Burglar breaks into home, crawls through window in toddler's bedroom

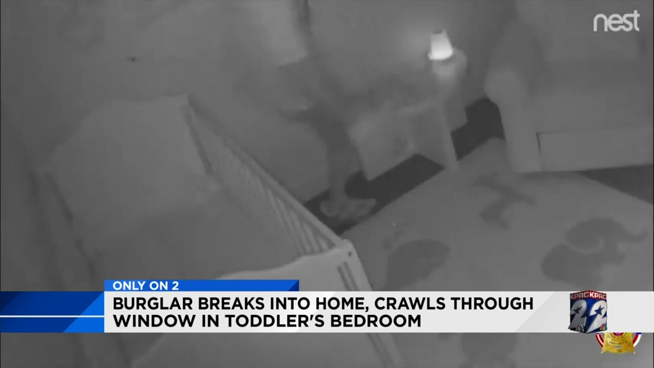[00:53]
And the first thing that he did was go into the main room and open the back door for a getaway, and he left that open while he was, you know, stealing everything out of the rest of the house.